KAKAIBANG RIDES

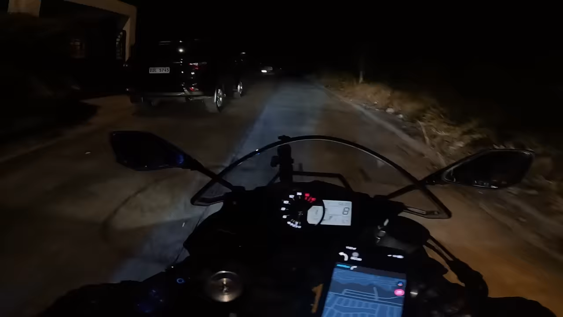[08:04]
So, time check natin, guys, 1:46 a.m. Ayan, dalawang oras lang biyahe natin kahit hindi tayo mag-SLEX. Kasi kung mag-SLEX, mga 1.5 hours lang eh. So, hindi tayo mag-SLEX dahil sasabayan natin yung mga kasama na sila rin eh, sila L din na hindi naman pwede sa SLEX. Pero okay lang. Importante, sama-sama tayo. Yun naman ang mahalaga eh. Diba, Kosik? Ayan. Alright. Sarap ng ride sa.
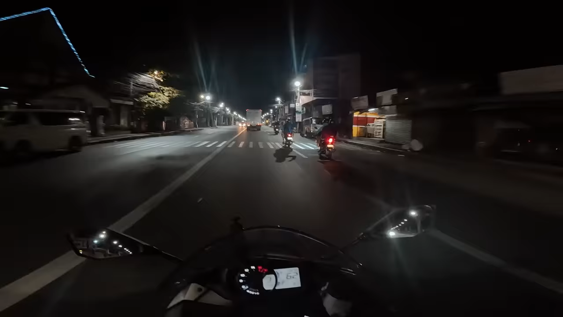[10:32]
Okay, so guys, andito na tayo sa Kabuyaw. Noong nakaraan, dito tayo dumayo, guys. Naglaro tayo sa Santa Rosa, Calamba, Kabuyaw. And medyo familiar na tayo sa mga lugar na to. And ang ganda na ng daan nila dito, guys, so gabi, pero sobrang liwanag. Hindi nakakailang magmotor. Sa mga susunod na tatayuan natin, mga parting, siguro parting Quezon na. Kasi ilang beses na rin tayo nasa, doon nakaraan, sa Tanawan, Batangas tayo, di ba? Dalawang beses.
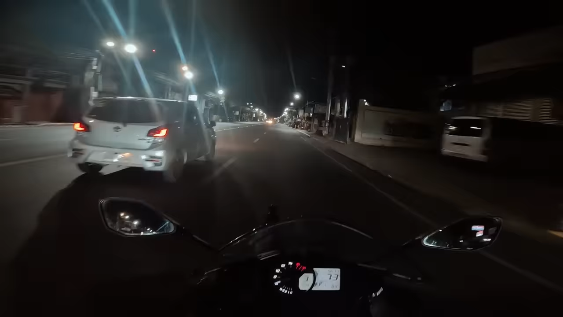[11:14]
Calawan, Laguna? Calawan ba? Ayan, basta yun, Calawan. Ganda ng taan dito. Relax na, oh. Ayan, guys.
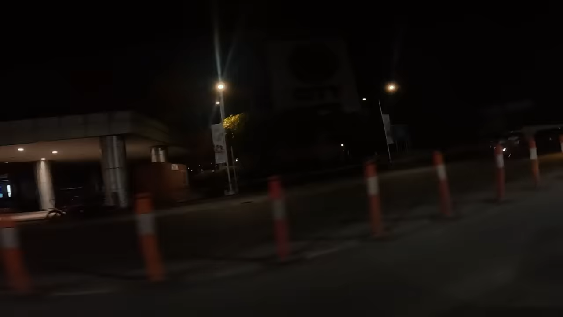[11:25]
Calamba na tayo. Konti na lang to, isang oras na lang, Candelaria na to.
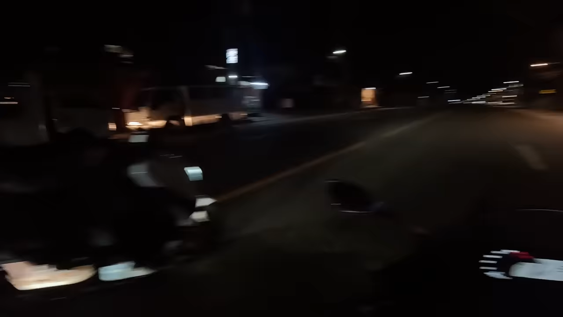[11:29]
Guys, yun yung sige mo. Hanggang dito nakalabas yung brief. Ayan o.
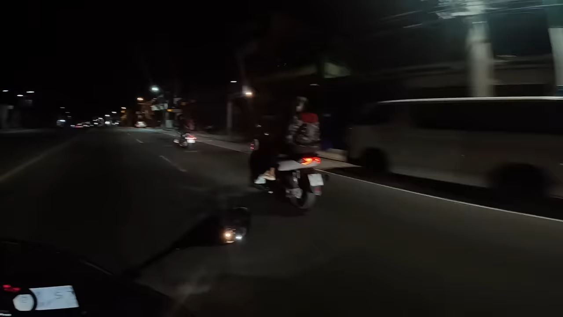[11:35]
Kim! Nakalabas yung brief mo! Akala ko yung forma niya na yun, hanggang bahay lang. Aba, dadali pa lang ang Candelaria.
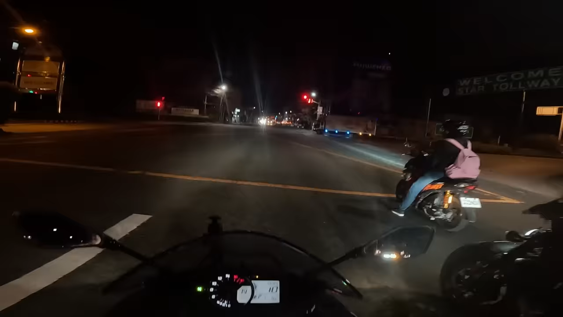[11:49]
Ayan o. Ayos. Okay guys, andito na tayo sa Santo Tomas.
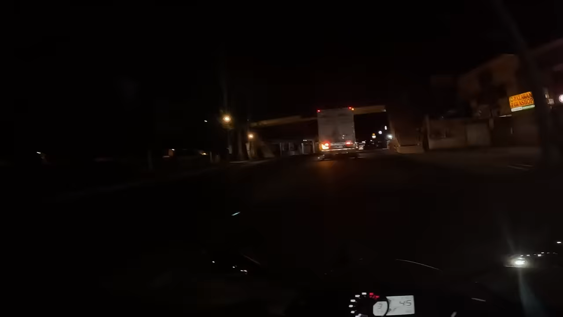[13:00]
San Pablo na tayo. So, konting-konti na lang. Konti na lang.
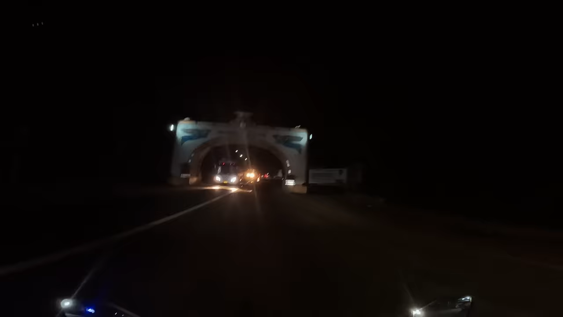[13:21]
Province of Quezon na. Yung Arco. Quezon na tayo.